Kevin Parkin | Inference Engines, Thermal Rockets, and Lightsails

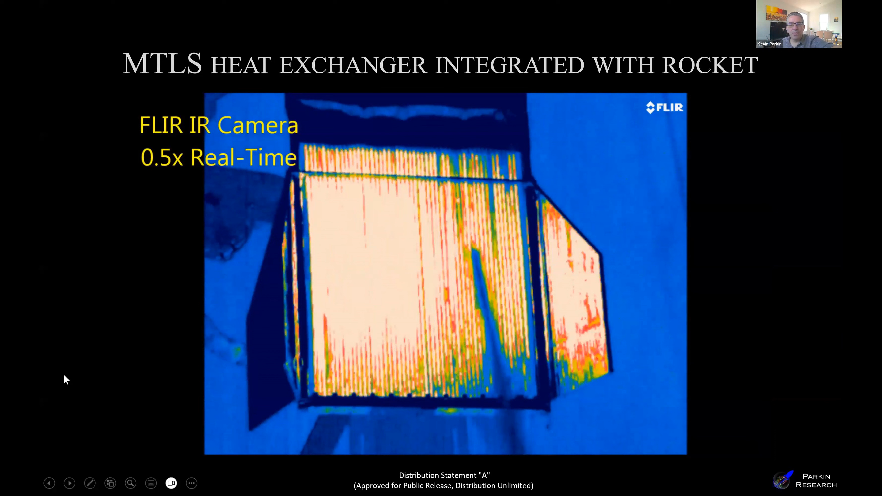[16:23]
But I think we went a lot less than melting point here.